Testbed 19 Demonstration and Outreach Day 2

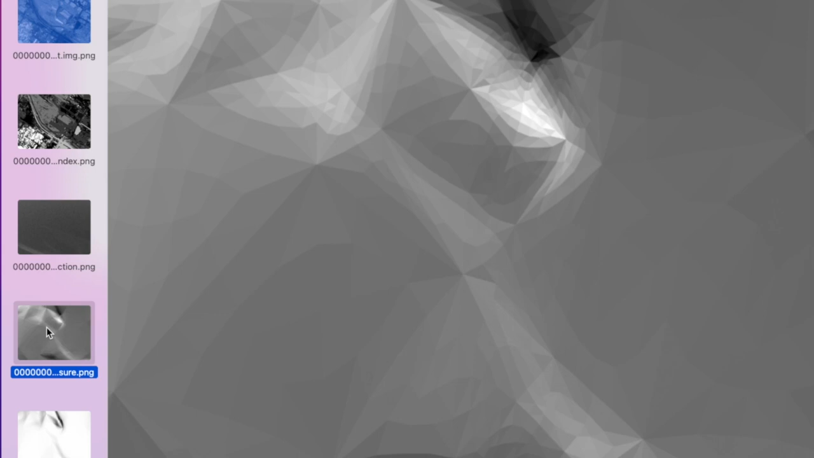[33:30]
The sun exposure mask is an estimate of the fraction of the pixel that is in direct sun. And finally, the view angle cosine is an estimate of the per pixel average cosine of the surface normal versus the view vector.